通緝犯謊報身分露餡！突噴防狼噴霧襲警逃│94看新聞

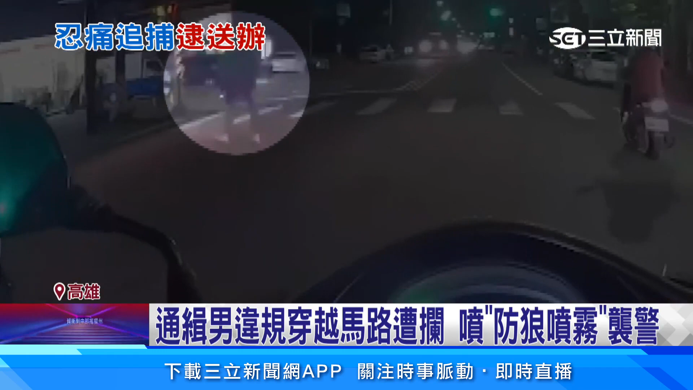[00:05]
民警把人拦下来劝导。 年次啊， 看，我九十啊。 哎，属什么？